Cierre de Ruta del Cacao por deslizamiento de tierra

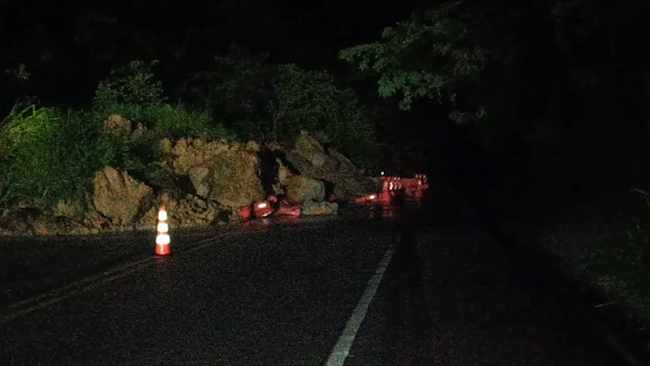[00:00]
El mayor Víctor Franco de la seccional de tránsito y transporte de Bucaramanga se ha referido al cierre de la ruta del Cacao a raíz de derrumbes registrados en las últimas horas a la altura del kilómetro 30 más 600 en el sitio conocido como Mate Cacao.